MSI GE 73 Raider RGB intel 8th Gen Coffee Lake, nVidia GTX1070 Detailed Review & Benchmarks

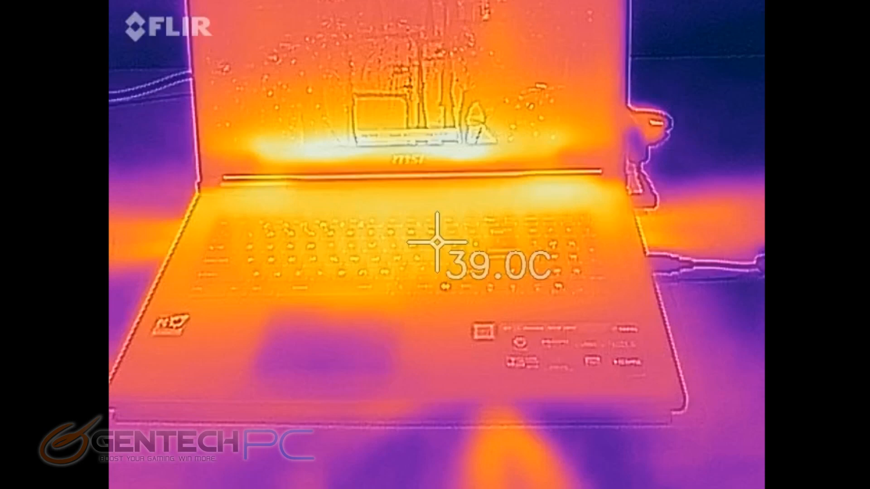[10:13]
On screen: spot 39.0°C
Here's how the temperatures are doing on the outside of the laptop. You can see we've definitely got some heat building up near the back of the laptop where all of the exhaust and cooling parts are. The main thing to look for here is that we do not want any heat where the hands would be touching because that would give you an uncomfortable experience.
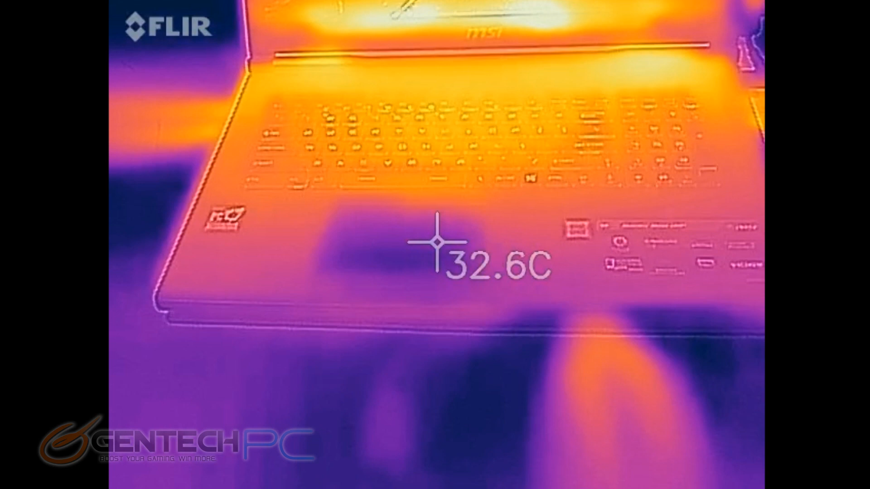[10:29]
On screen: spot 32.6°C
And you do want to see a lot of heat near the back of the system because that means it is getting rid of that heat like it's supposed to.